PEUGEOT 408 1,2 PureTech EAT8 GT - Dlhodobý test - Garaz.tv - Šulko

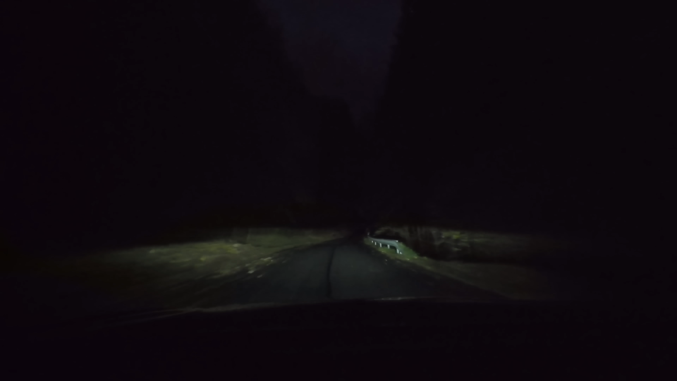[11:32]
aj pri stretávacích svetlách a až na úplne ostré zákruty aj nasvietenie rohov. Ich adaptívnosť je príkladná, z pohľadu vodiča takmer nebadateľná. Proti idúcich naopak neoslňujú, nakolko nám blikol iba sem tam kamión, ktorého hlavné svetlá boli schované za oddelovacejú bariérov.
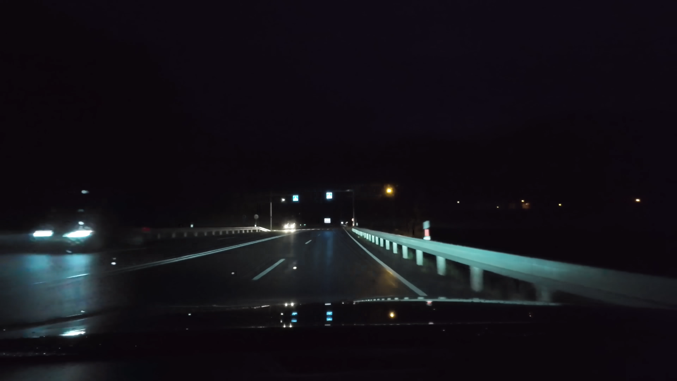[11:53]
Čiže, ak by mali byť Matrixy Peugeotu v budúcnosti vylepšené, tak akurát o vnímanie obrysových svetiel nákladných aut.